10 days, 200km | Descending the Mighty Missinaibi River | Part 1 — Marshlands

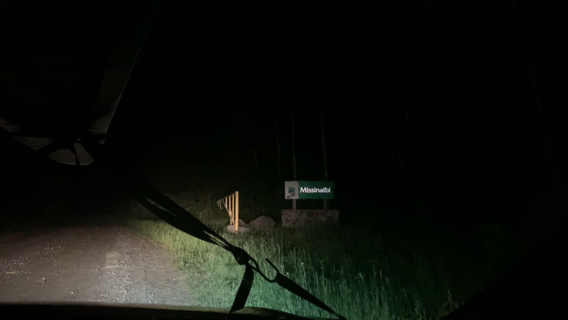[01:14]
And anyways, finally pulled into Missinaibi Provincial Park at midnight.
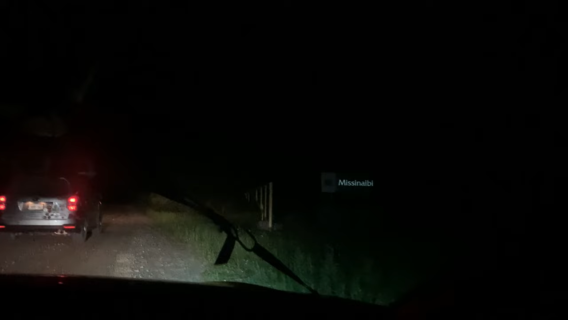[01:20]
So yeah, it was a long day. And here we are, ready to begin the adventure.